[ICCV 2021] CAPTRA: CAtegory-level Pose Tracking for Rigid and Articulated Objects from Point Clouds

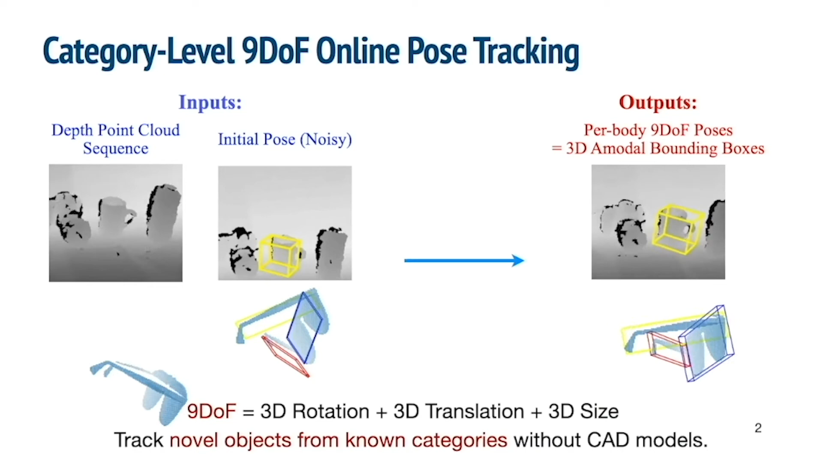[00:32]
and 3D sizes, which can be represented and visualized as 3D and model bounding boxes, our method is designed to handle novel instances from known categories without CAD models. Let's start by looking at some qualitative results.